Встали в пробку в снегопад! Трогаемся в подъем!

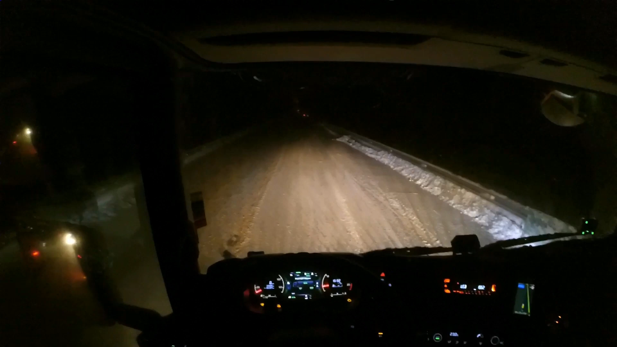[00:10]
Ребята, ну короче, вот у нас впереди подъем, но мы на спуске остановились, чтобы нам разогнаться до подъема. Сейчас постоим. Как только у нас машины заедут, мы будем стартовать. Седло подняли. Трекшн контроль ставим в режим бездорожья. И вот сейчас скоро стартанем. За нами там, конечно, пробочка немножко, но лучше